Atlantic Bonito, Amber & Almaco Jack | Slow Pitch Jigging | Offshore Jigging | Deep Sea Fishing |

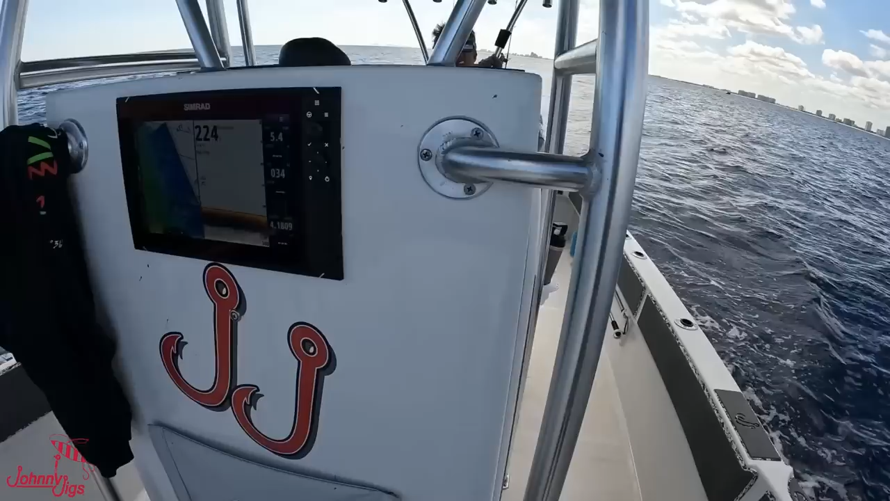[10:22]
And then one extra feature that we added to the front of the console right here is a Simrad Evo.
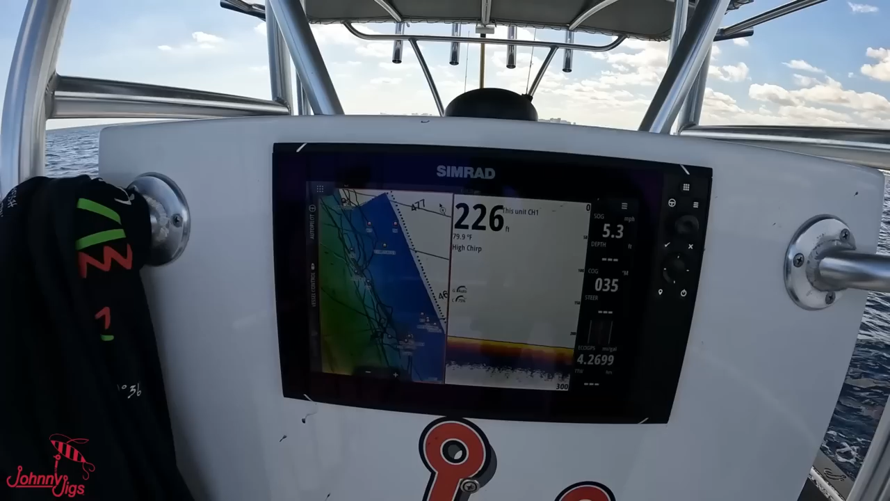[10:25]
On screen: depth 226 ft
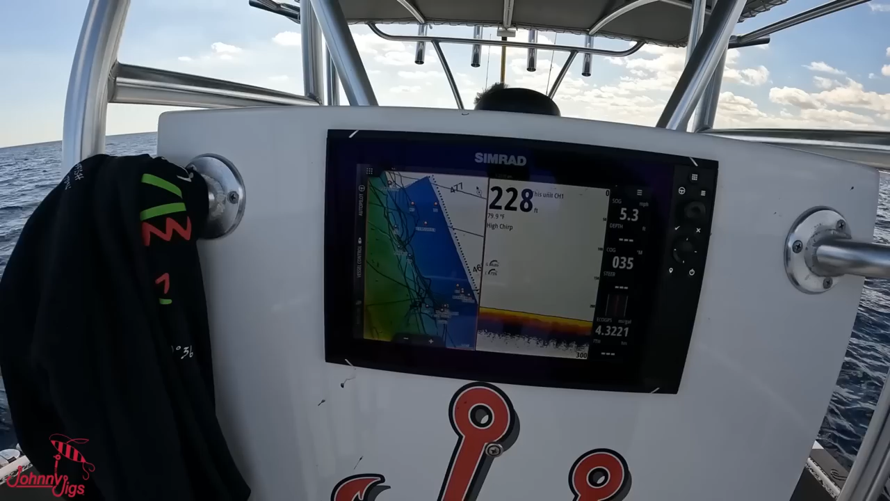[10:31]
So actually this is the newest one
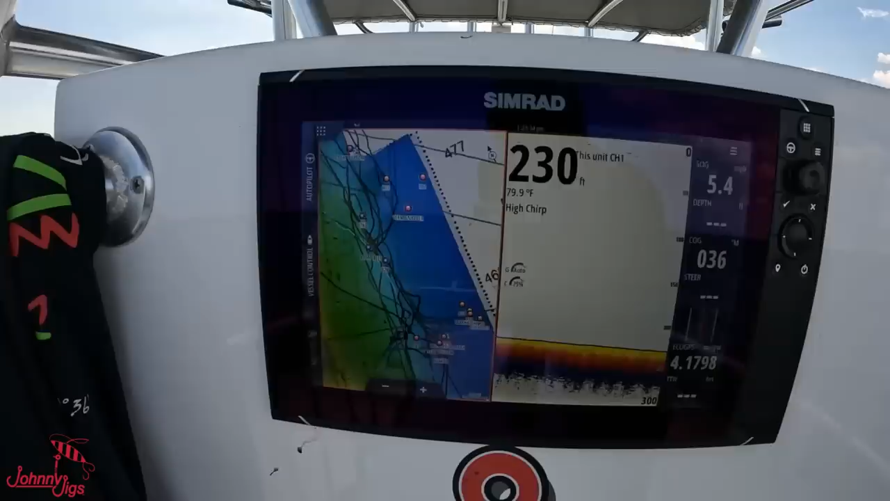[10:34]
On screen: depth 230 ft, water 79.9°F
that just came out and then we'll come back here where Captain Jose is and
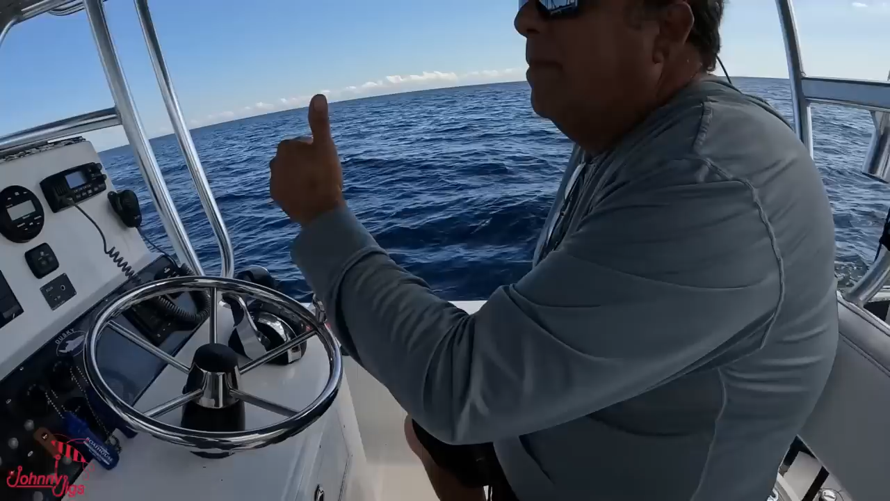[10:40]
we have another Simrad right there on the front.
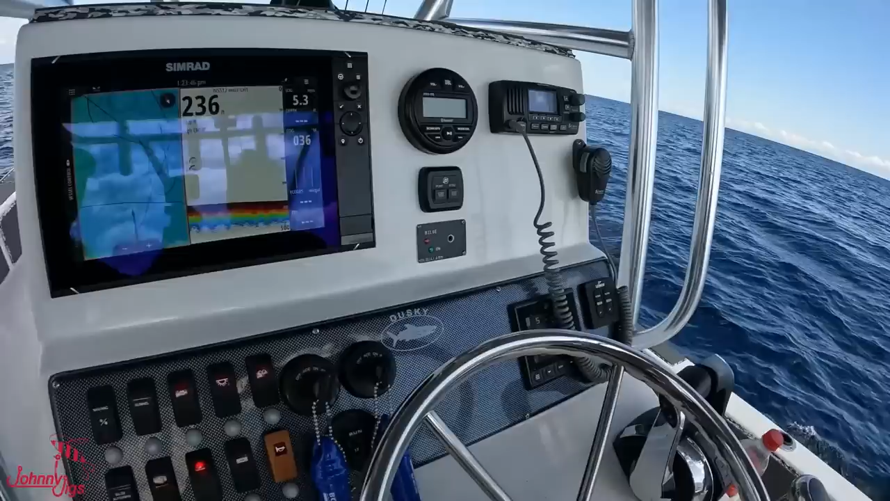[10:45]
But we do have the Mercury vessel view right there.